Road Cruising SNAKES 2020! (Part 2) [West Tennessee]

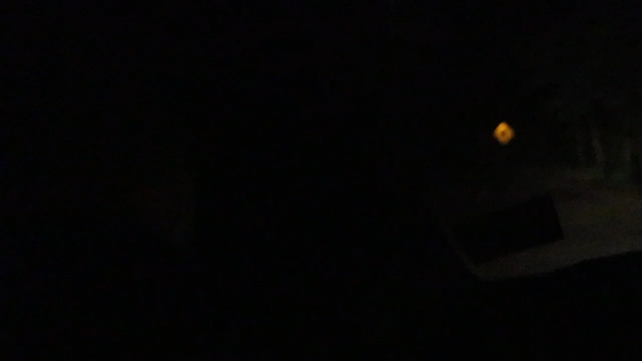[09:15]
I don't know what it is yet. I think it's a rat snake? It's a rat snake. Look at that. Hey, little guy. Look at that.